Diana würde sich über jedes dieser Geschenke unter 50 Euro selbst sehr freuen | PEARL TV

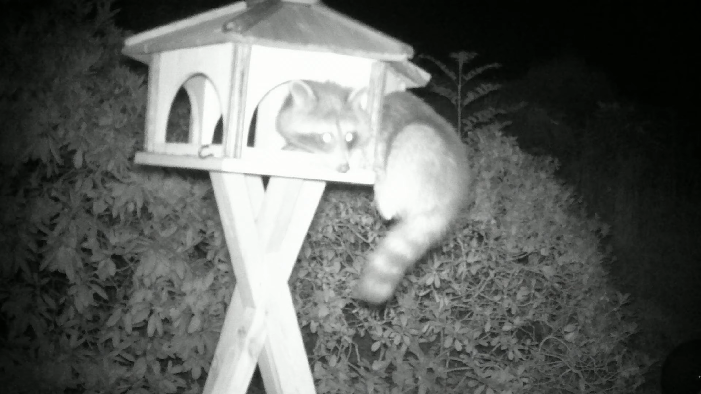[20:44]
übrigens habe ich gefragt mal im internet was das für eine vogelart ist die antwort fellmeise hat mir am besten jetzt kann man das einschalten da kann es auch gleich testen vor ort eine micro sd karte bis 32 gb bitte noch einlegen und dann können wir auch datum einstellen uhrzeit einstellen und man sieht dann alles auf dem display und die qualität ist full hd jetzt sehen sie nachts ist es natürlich nicht farbig macht sind alle katzen grau aber diese grau abstufung mal so phänomenal da kommt nummer zwei